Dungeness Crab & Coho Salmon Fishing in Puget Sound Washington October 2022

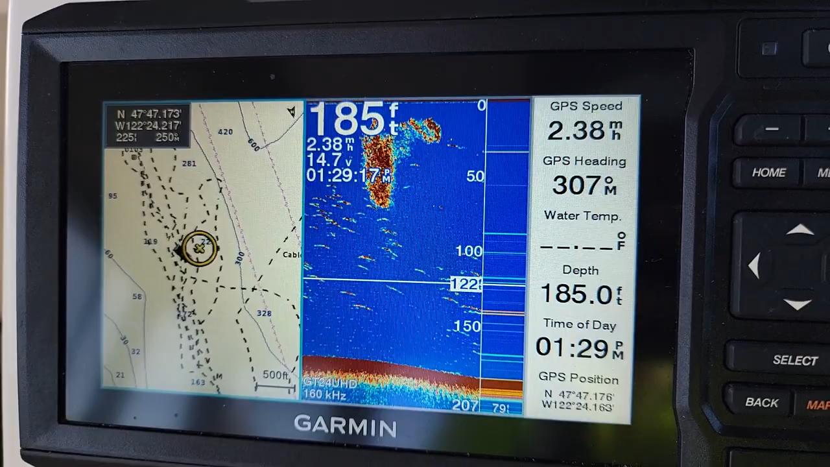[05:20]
On screen: depth 185.0 ft
一团在我的船底下，被我的桑拿扫出来。It's a big school right here, and lots of fish. We're trolling in the Puget Sound Marina Area 10.